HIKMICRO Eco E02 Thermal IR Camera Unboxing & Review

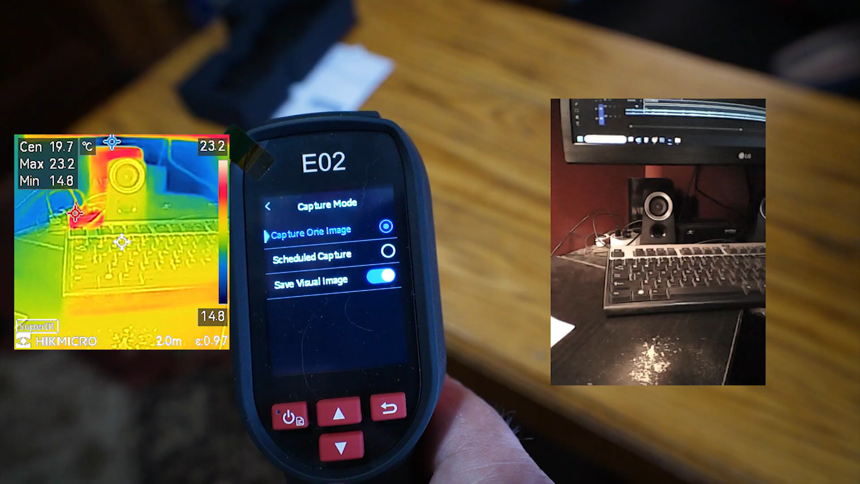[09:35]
And I've turned on to save visual image as well, which I showed you in that last screen where I have my thermal image camera picture,
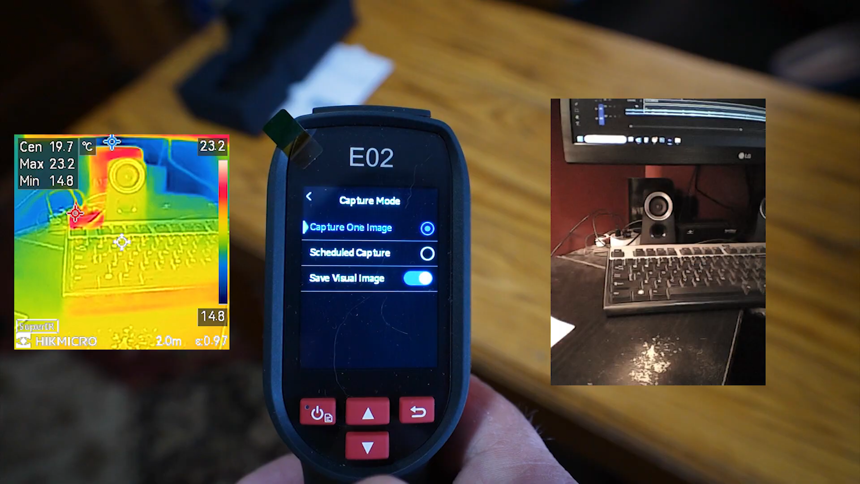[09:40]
as well as the regular visual picture.
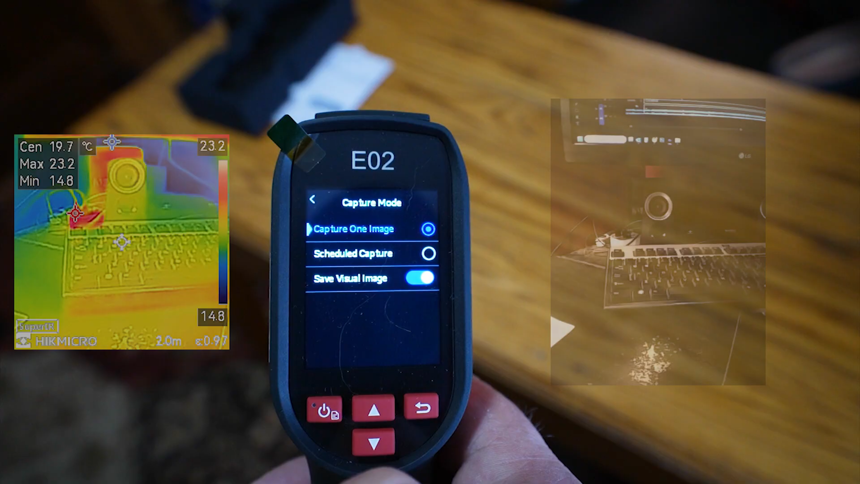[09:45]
It's just to know what I'm looking at, because it may get a little confusing if you're looking at a thermal image and you're trying to get an idea as to how that works.